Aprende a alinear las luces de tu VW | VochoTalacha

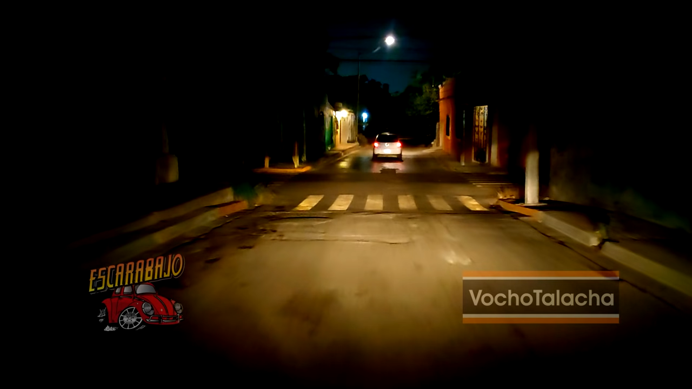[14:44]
Y en esta última imagen Podemos notar Que la iluminación Logra una mayor distancia Alumbrando incluso Al auto De enfrente Contrario A como estaba Antes de la alineación Pues ya quedó Culminada la talacha De instalación Y alineación De faros En la combi